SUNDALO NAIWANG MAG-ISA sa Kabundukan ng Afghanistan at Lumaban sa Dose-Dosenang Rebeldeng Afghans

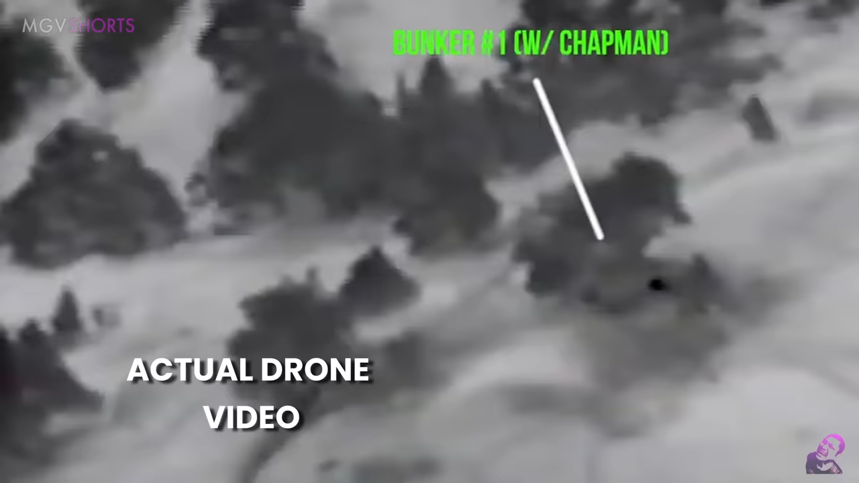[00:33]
Ngunit nang mahukay ang drone video na nai-record ang nangyari sa kanya, dito na naging malinaw ang totoo niyang kabayanihan.
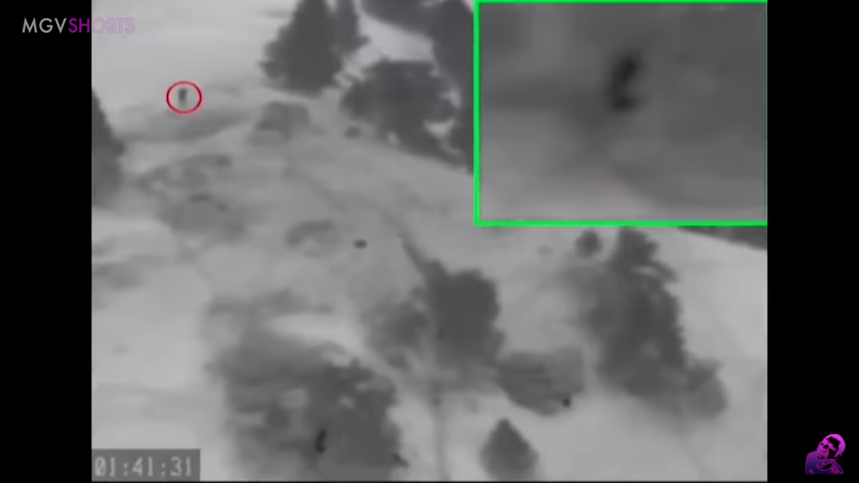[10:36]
nakikipagpalitan pa rin ng potok si Chapman at ayon sa kanyang minsaheng iniradyo,
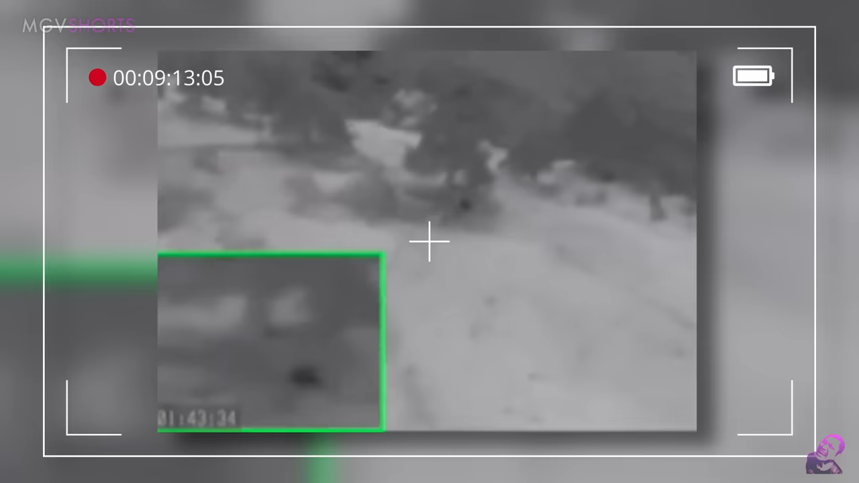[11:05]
gamit ang natitirang lakas, pilit na inuubos ni Chapman ang mga natitirang kalaban sa naturang lugar at sa lahat ng mga pagkidos ni Chapman ay nare-record sa isang CIA spy plane na nakamonitor sa naturang lugar.
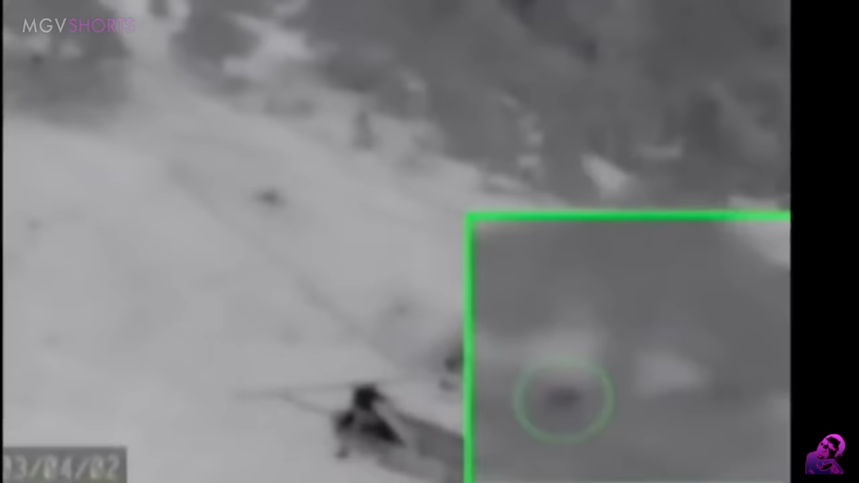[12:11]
Sa malapit, nakita niya ang paparating na quick response team na may kasamang paramedics nalulan ng isang rescue chopper.
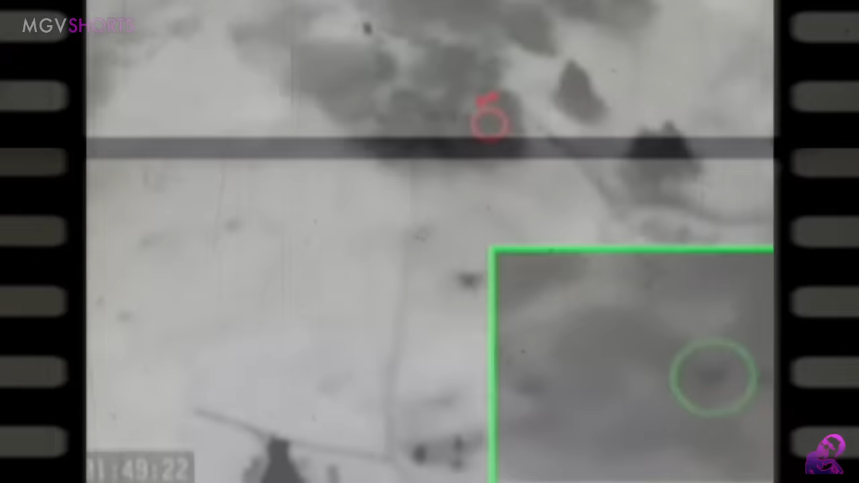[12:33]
taguan at pinagrararatrat ang mga terorista upang itoon ang pansin sa kanya at hindi sa mga paparating niyang mga kasamahan.